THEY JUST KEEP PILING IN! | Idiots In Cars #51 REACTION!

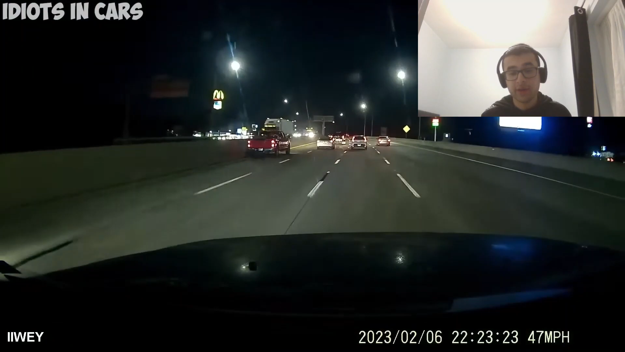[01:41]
Oh, he lost his bumper. Because he smashed it to the side of that car.
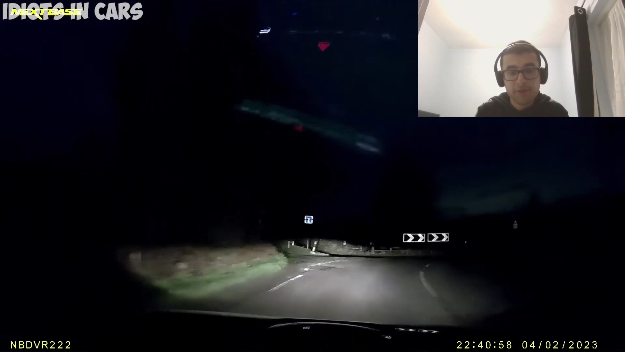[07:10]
Yeah. Oh! Whoa! Jesus Christ, it's icy! Oh my God, I thought I was going to die! Yeah, I can tell that! Is that out in Essex as well? What the hell is that van doing?